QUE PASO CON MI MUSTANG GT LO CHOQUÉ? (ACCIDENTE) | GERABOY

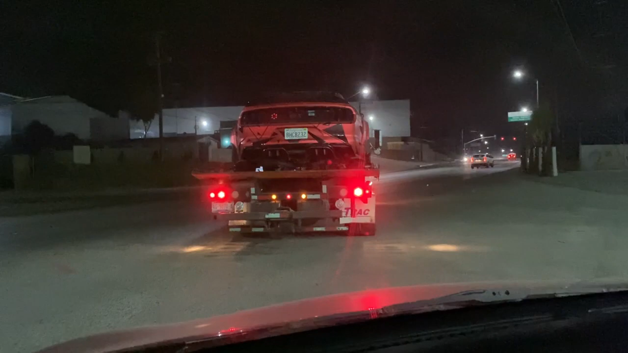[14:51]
Pues ya se llevan el Sustan. Aquí venimos siguiéndolo. Neta,
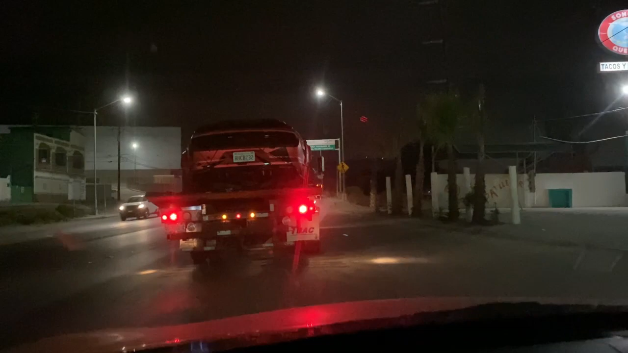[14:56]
se siente bien culero que ver tu carro allá arriba.
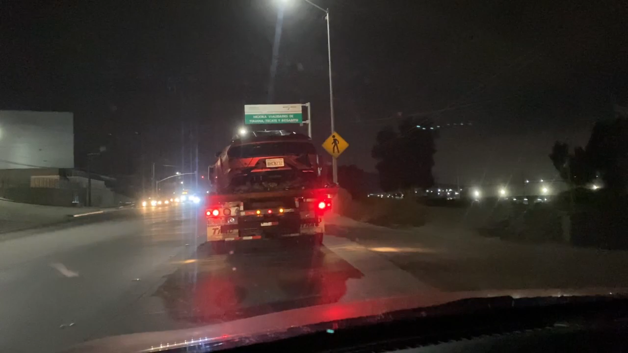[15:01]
Es como que ya cuando lo miras arriba de la plataforma, es que valió a pito el carro. Y luego, fíjense, la lucecita esa ahí te advierte que mantengan su distancia. Y estamos muy lejos, déjenme les digo, estamos muy lejos de mi casa.
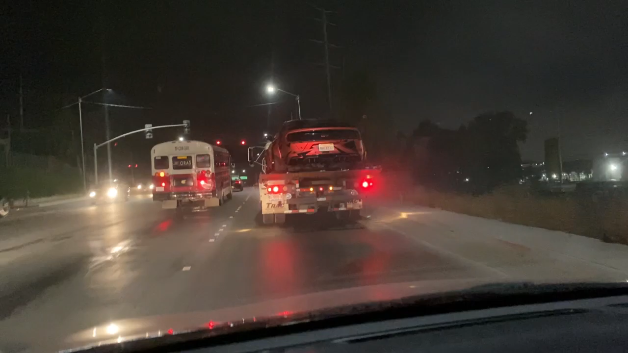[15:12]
Pero mi pedo, no me la pensaba jugar. Órale, si te advierte, esta madre viene.
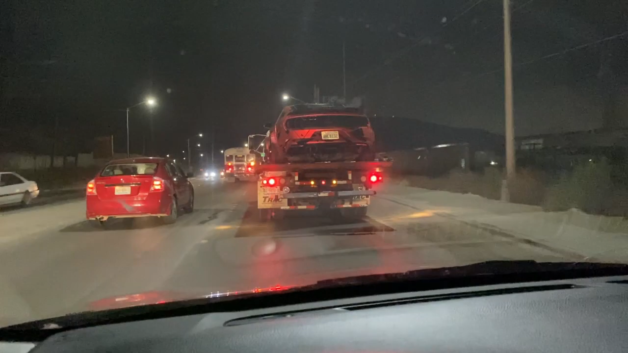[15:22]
Ya, para que no te la acerques.